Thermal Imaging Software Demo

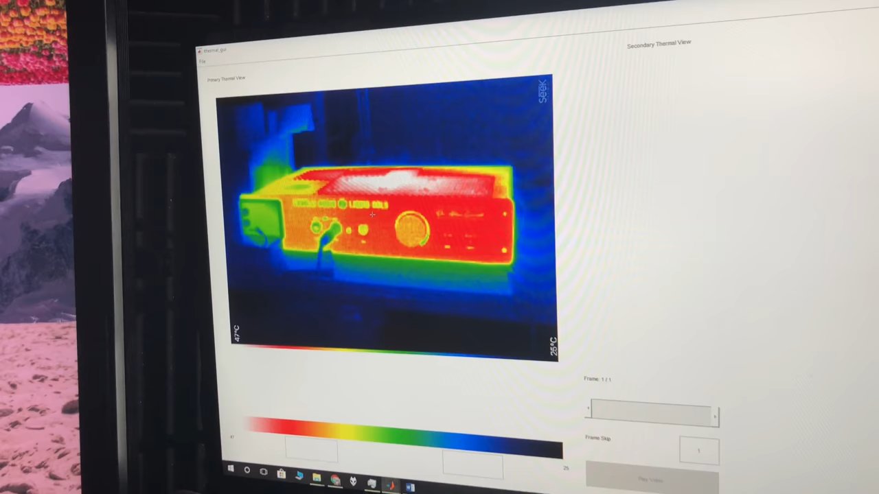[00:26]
On screen: scale top 47°C
It loads, it loads the spectrum down here and it has, it extracts the minimum or the maximum minimum temperatures. So you can see it's extracting that 47 and also that 25 from the actual image. Um, and we can,
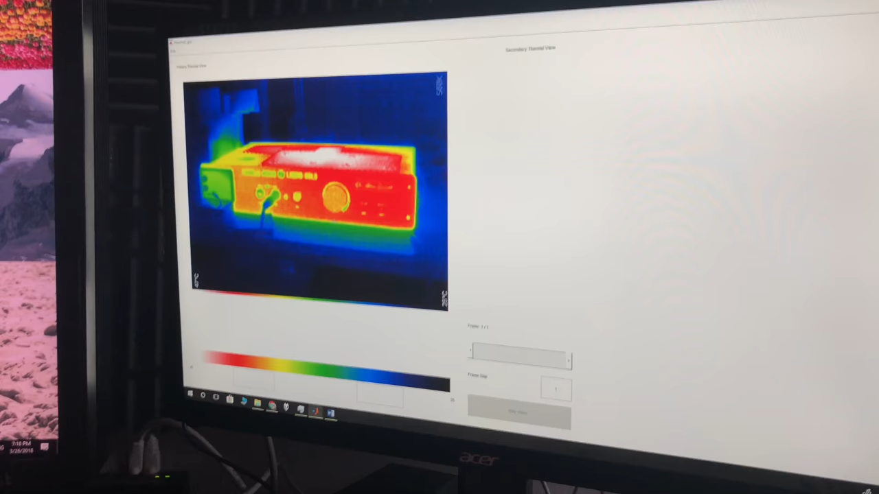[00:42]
we can click anywhere on the image and it will, it does a couple things.
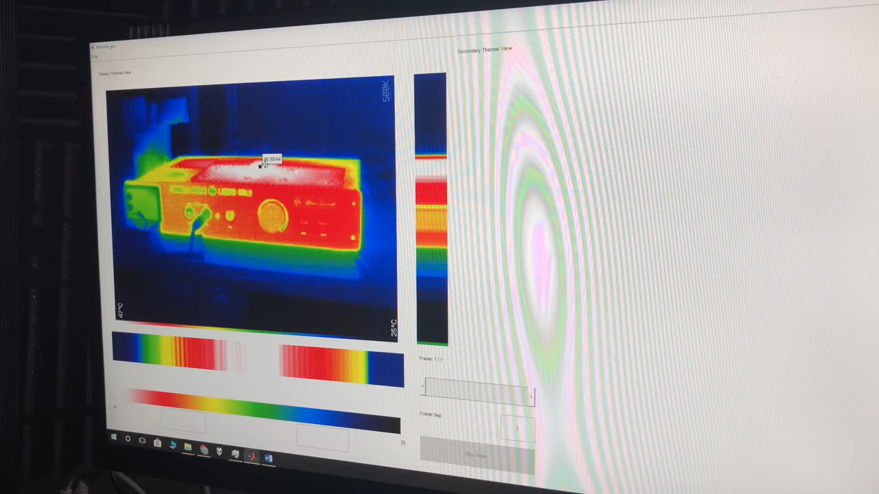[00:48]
So it will first tell us that the temperature at that point is 46 degrees.
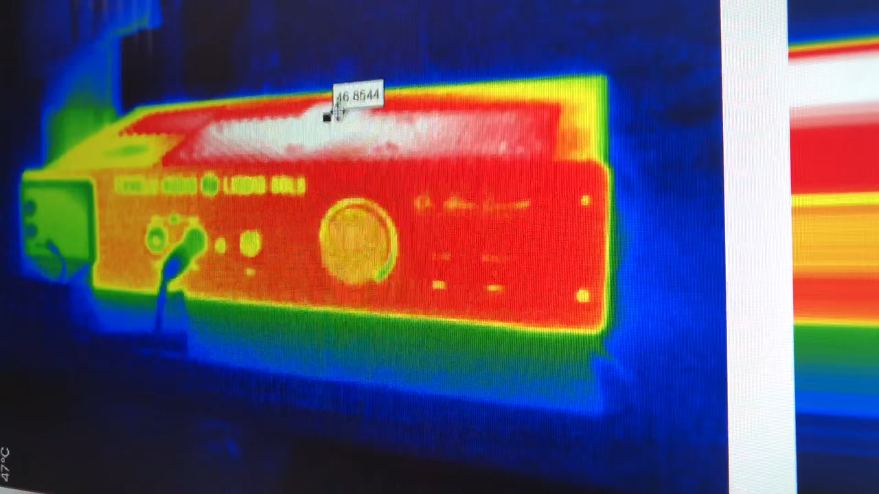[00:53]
We can move that around and it'll update accordingly.
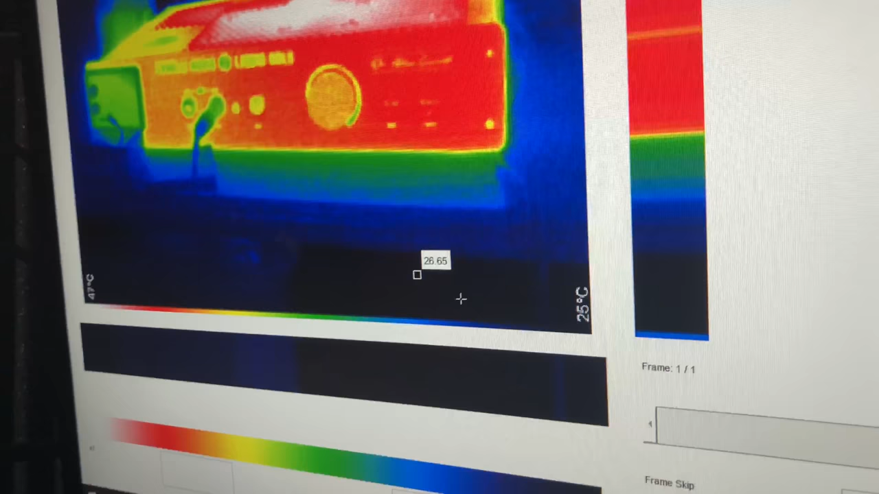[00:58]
On screen: scale bottom 25°C
So if we go down here to where it's dark, it'll say 26 degrees, which is our lower bounds down here.
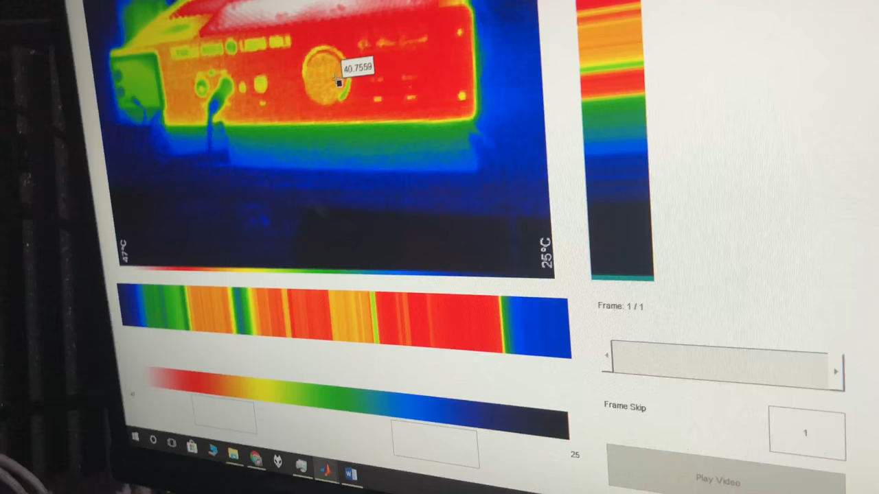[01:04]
Um, you can also see that we have a current, like sort of working X and Y.
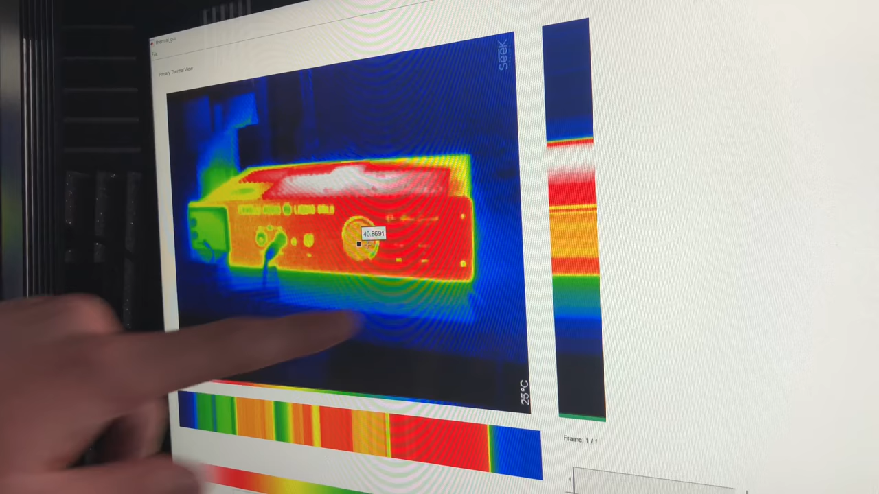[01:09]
So that's the, the X and the Y, uh, from your cursor.
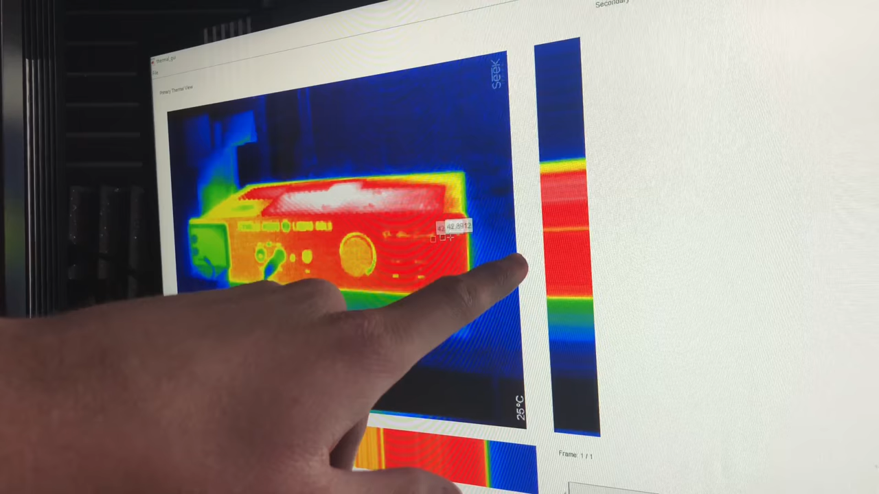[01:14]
So as we move those around, you can see the Y updates to view the Y slice and the X updates to view the X slice.
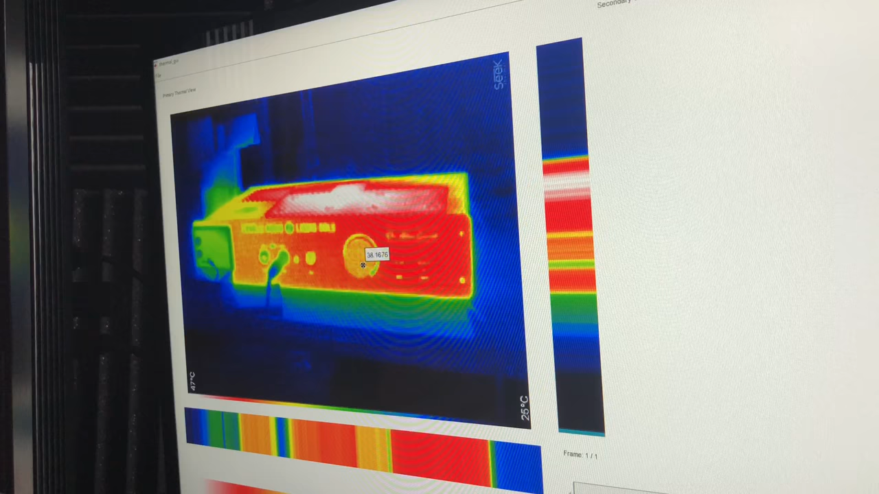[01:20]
Um, and if for whatever reason, going back to the extraction,
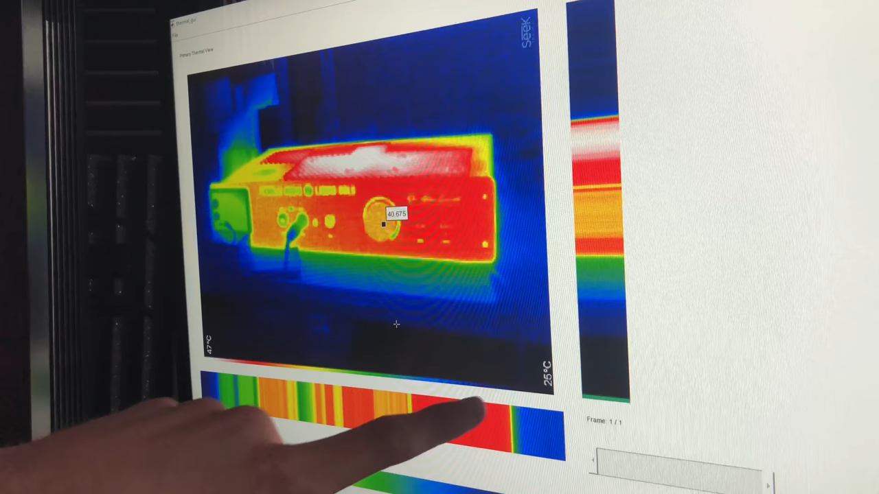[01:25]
On screen: scale top 47°C, scale bottom 25°C
if for whatever reason, the extraction of the numbers is wrong, you can input your own.
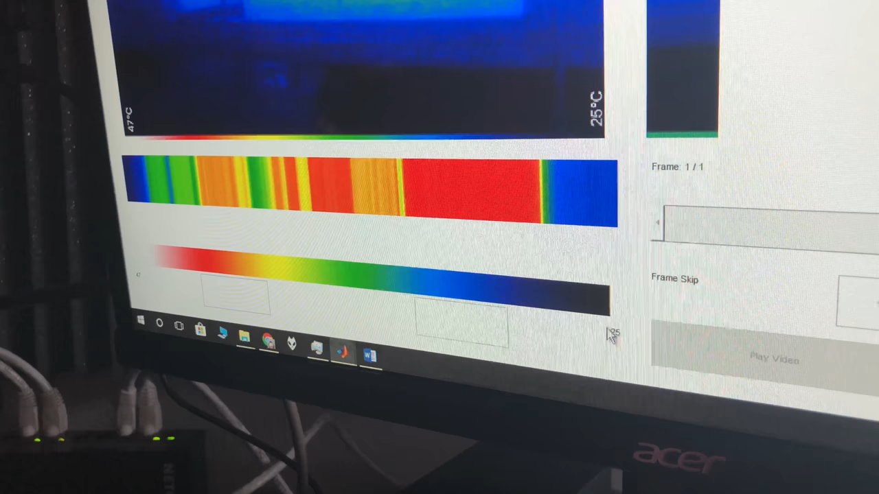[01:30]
So if let's say, for example, the lower bound was 30, not 25, you can put in 30 and it'll update to 30.
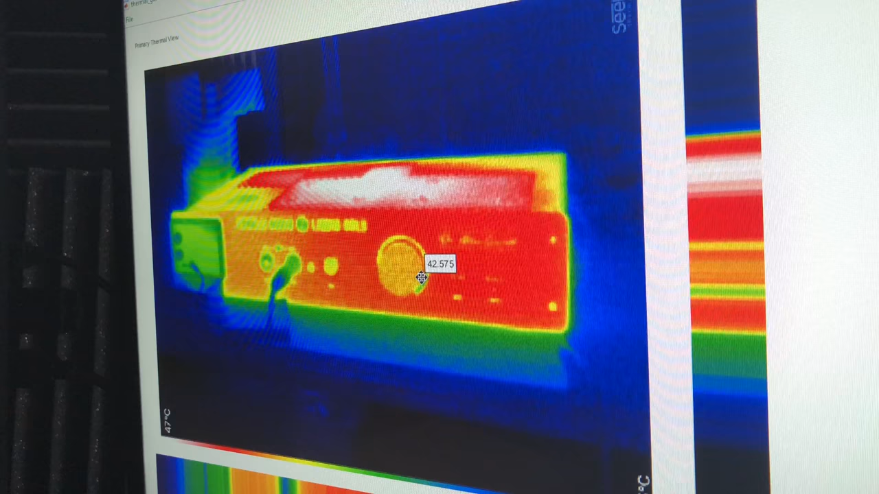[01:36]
And then the, the temperatures would update accordingly. So if we want to open up a video and the video is still a work in progress,
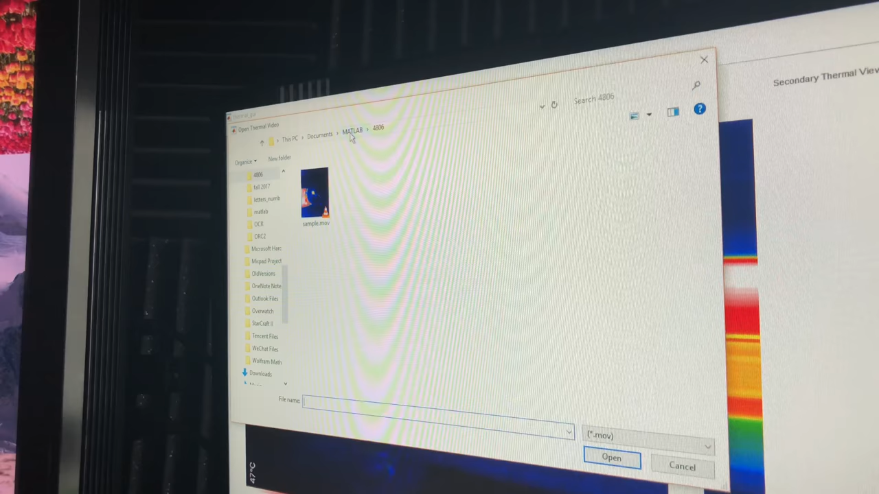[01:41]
it's a lot of it works, but we're still working on some of it.
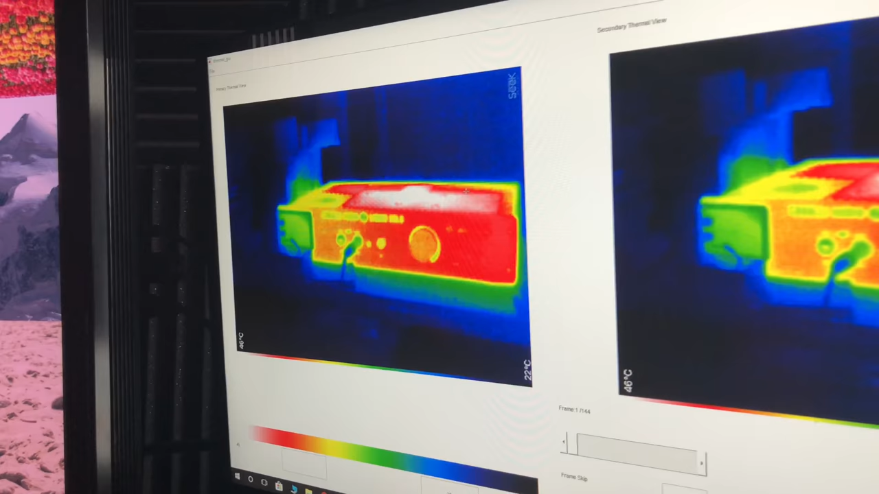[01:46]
So, um, so it loads the video and it'll split it into two views. The left one is still the primary view. So just like the image, you can click and drag and do everything you can do on an image. But the right view is going to be another frame in the video that you can use for the comparison view,
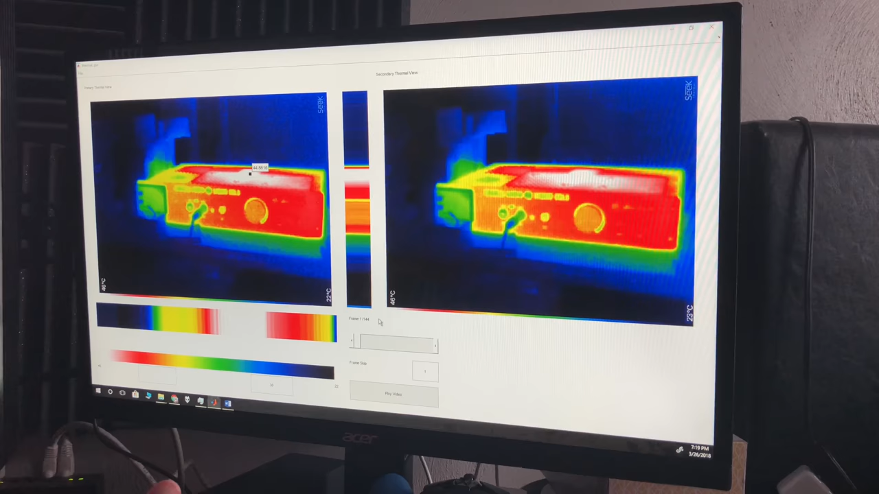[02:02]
which is still a work in progress. Uh, we were going to aim to have that. I'm honestly going to try to have it done by tomorrow, but, um, with a video, we have a frame slider down here.
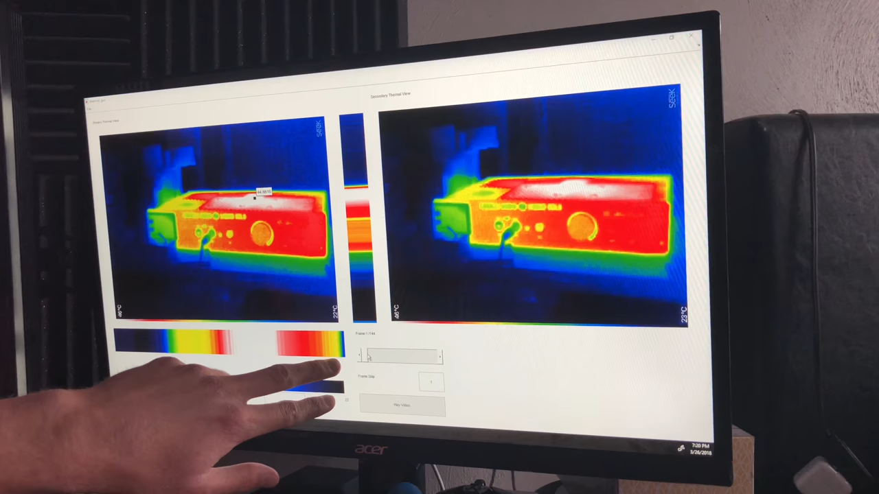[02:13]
So you can see, we can go through the video just by jumping frames, or we can press the play button, which currently is bugged.
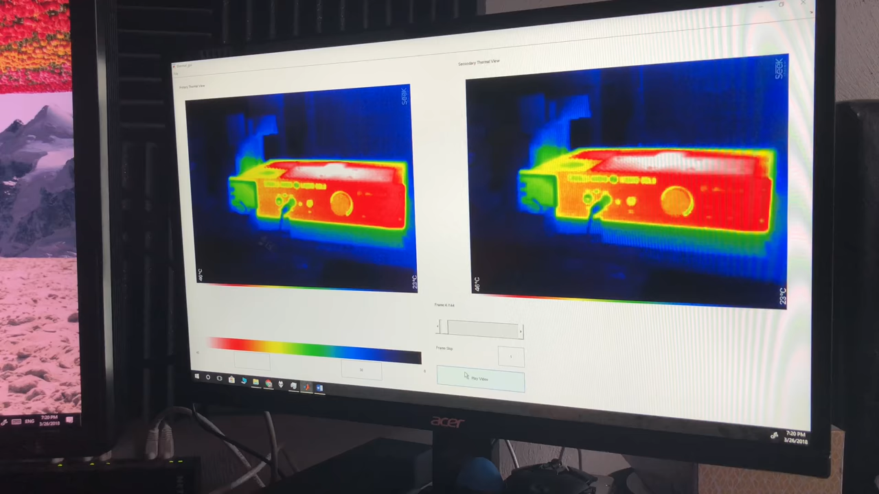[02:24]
Um, all right. So here's another example video,
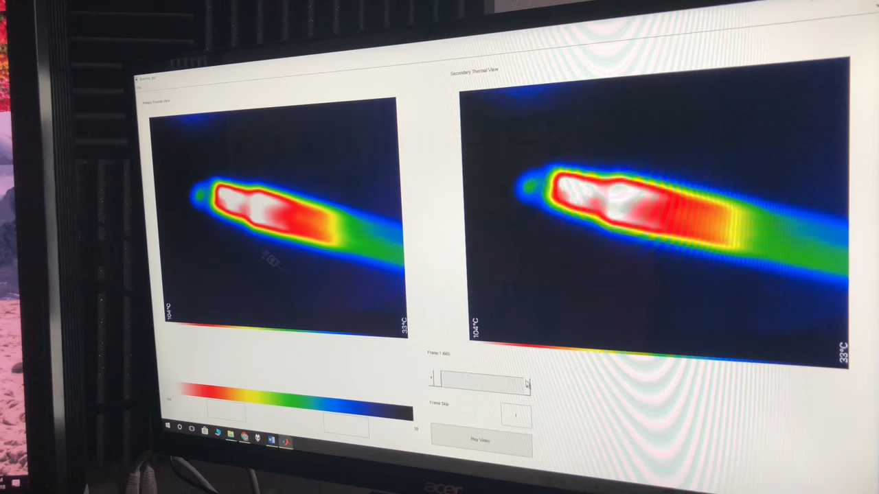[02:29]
and this is actually a good time to show the, um, the actual recorded temperatures.